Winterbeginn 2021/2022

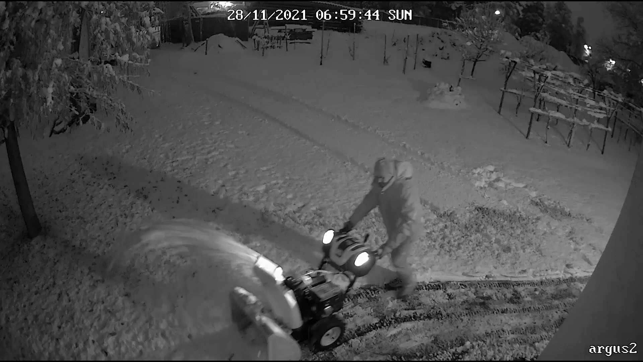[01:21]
Und dann geht der Wintereinsatz los, die ersten Runden rund ums Haus. Das ist halt die Natur des Menschen, man hat es halt lieber bequem und möchte lieber trockene Füße,